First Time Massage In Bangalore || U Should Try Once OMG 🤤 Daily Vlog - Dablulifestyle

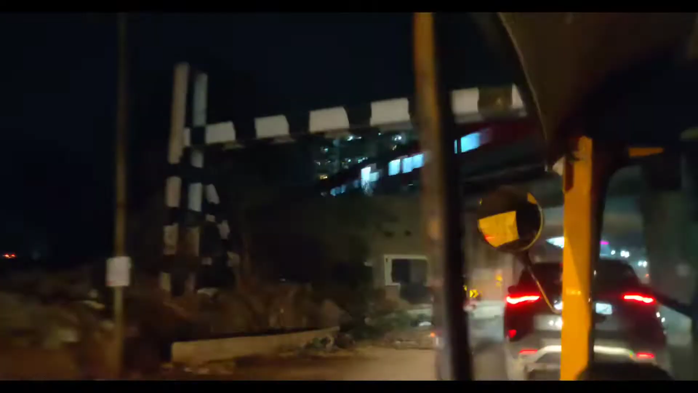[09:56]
ट्रेन जा रहा है इधर, फाइनली अभी थिरुमनाहली में मेरा गली में आ चुका हूँ।